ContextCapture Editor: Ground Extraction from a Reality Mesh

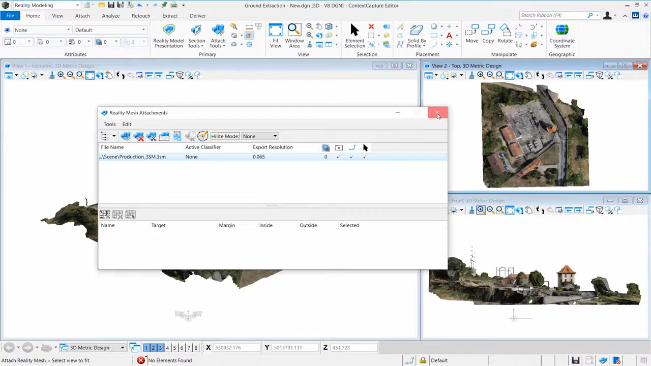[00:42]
Click Extract, then Reality Mesh to access quick ground extraction
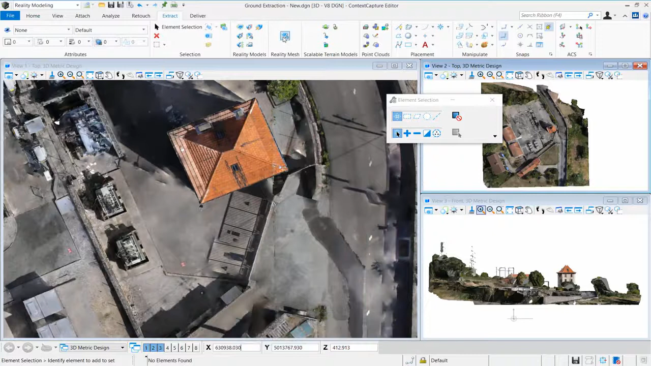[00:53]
Use block, shape, or element to extract area of interest
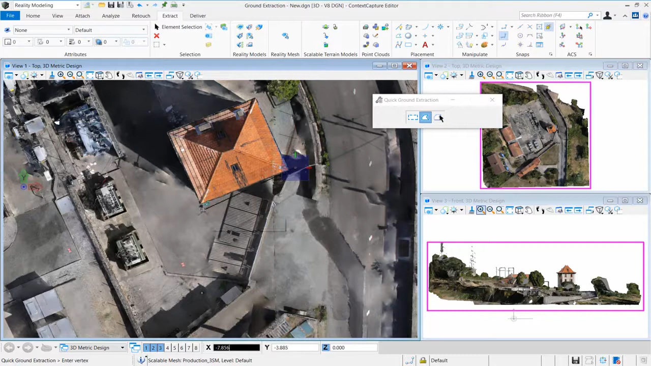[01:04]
Step 5.
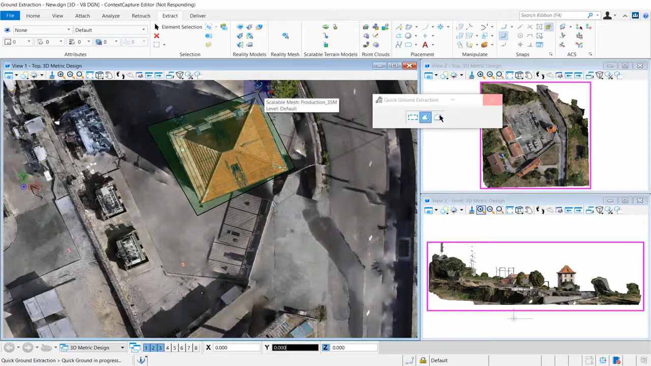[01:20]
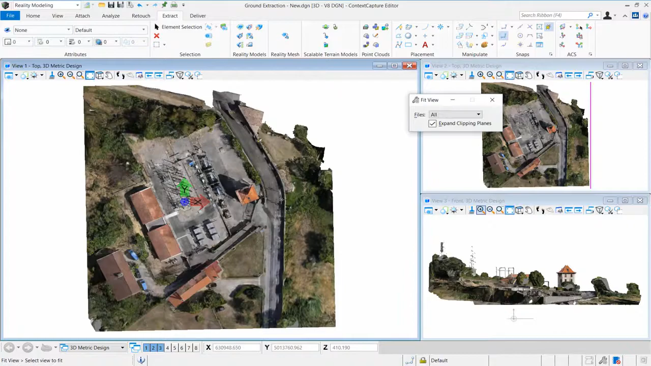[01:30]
functional Review your extracted ground 3SM.